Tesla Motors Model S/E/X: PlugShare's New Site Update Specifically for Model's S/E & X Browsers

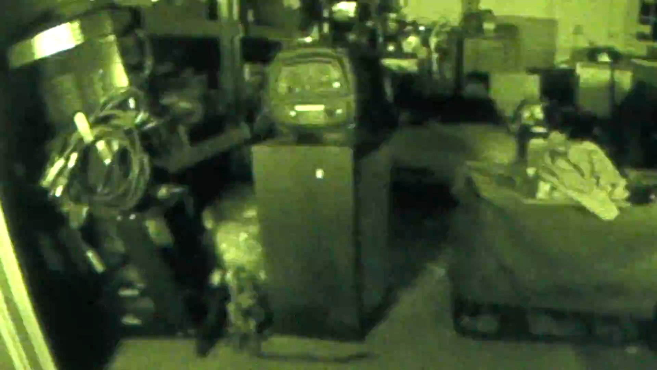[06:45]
a steel cabinet that will be housing adapters, extension cords, my welder, another generator, a tree stump,
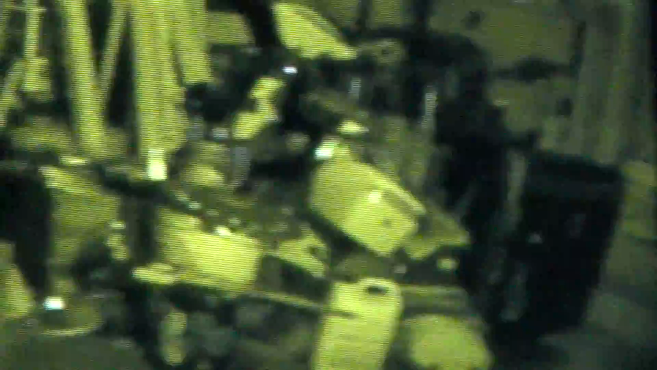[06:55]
a busted up electric scooter, engine hoist.